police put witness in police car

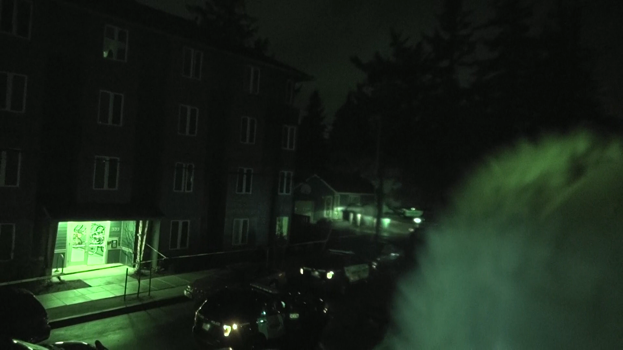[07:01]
People are using the parking lot thinking they can get through the parking lot. Oh, of